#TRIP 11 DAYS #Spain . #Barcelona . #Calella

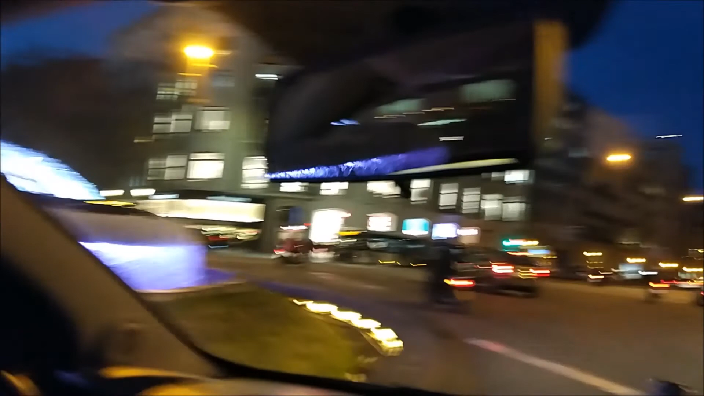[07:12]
Смотри, смотри, смотри, смотри, смотри, смотри, смотри. Сами справа, вон тоже их много. Липец.